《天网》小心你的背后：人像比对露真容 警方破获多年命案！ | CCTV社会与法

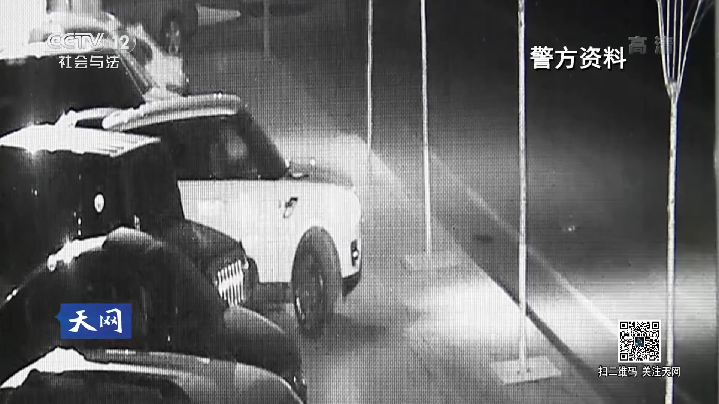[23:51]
监控录像显示此人正是小董的一位好朋友小谭
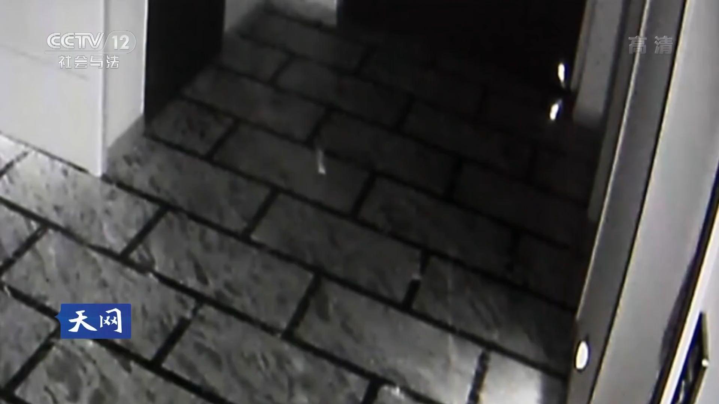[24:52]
小谭进入房间大约十分钟后小谭独自走出房间下楼很快最久的小董也紧随其后出门二人驾驶着路虎车离开了宾馆